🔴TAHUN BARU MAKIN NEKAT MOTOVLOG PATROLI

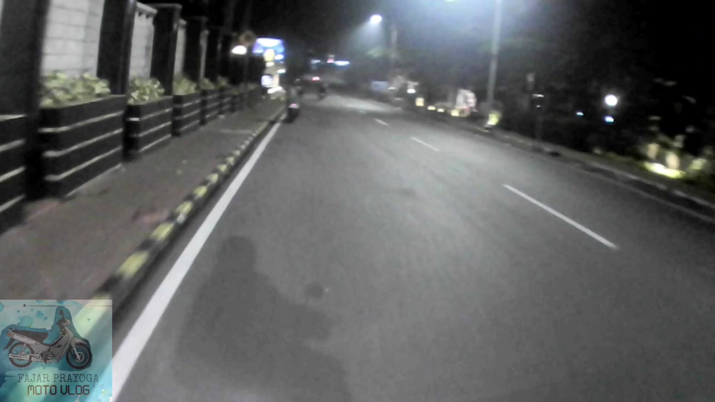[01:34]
di tahun ini dapat terwujud di tahun baru ini ya. Oke, lanjut, kita akan menyusuri malam setelah pergantian tahun ya. Langsung kita gas aja ya guys ya. Kita meluncur guys.
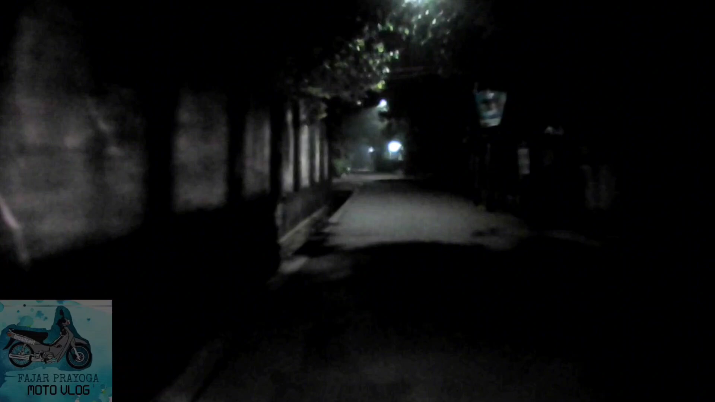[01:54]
Sepi banget ya. Rasanya nggak seramai tahun kemarin ya. Kayaknya tahun baru tahun ini sedikit lengang ya guys ya.
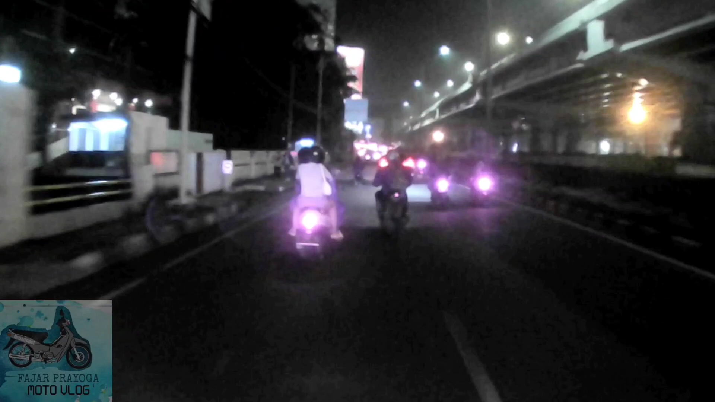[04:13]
Kita sudah tergabung di jalan Raya Simatupang ya guys ya, perempatan Fatmawati.
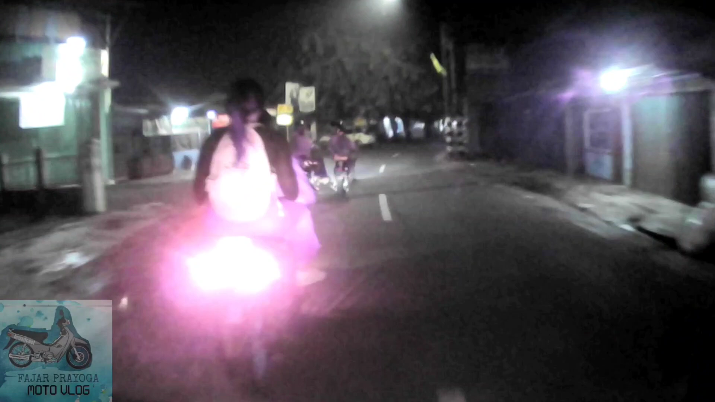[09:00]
Ternyata ada yang mogok guys, setiap kawan banget ini GL Pro